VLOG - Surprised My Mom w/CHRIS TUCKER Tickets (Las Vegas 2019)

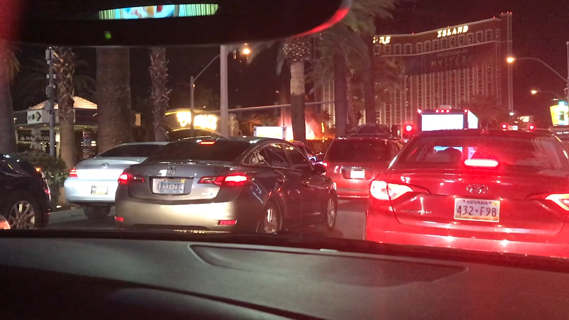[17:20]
Can you see the volcano show over there at the Mirage? They recently updated it to be more volcano-wishy with the fire, the flames. If you're standing on the sidewalk, you can actually feel the heat and the flames, and it goes around this little pool and it explodes. And I think they spent a little over $2 million or something like that making it more gigantic. It's pretty sick.
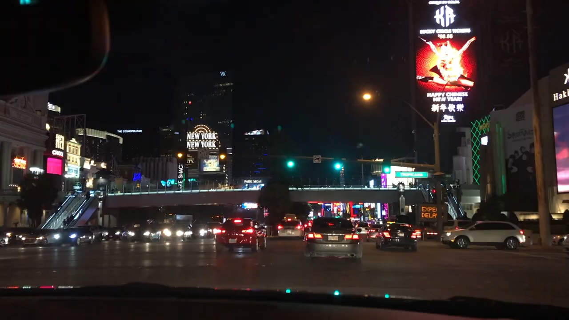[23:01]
New York, New York, MGM, Planet Hollywood, Bellagio. You got the Cosmopolitan, Aria.
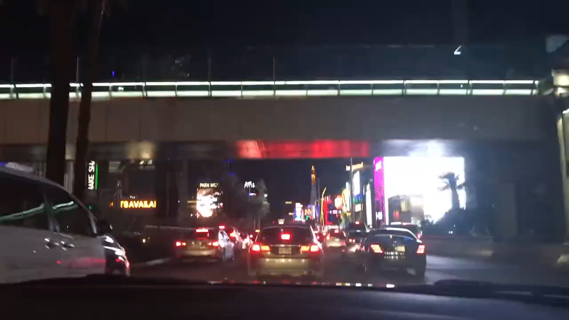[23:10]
Right now it's crazy. I feel like Maybach music right now. We're across.
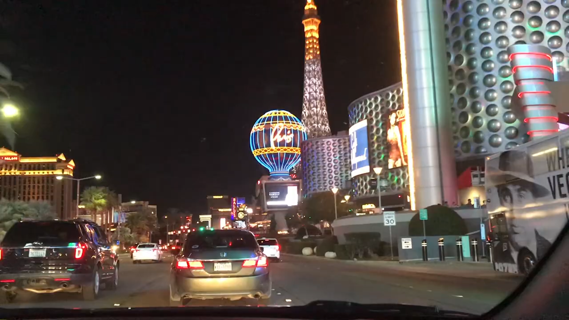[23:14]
Paris, Paris. Oh, it looks nice. Yeah, Paris, Paris. You got Bally's over there, Mirage, Caesar Palace.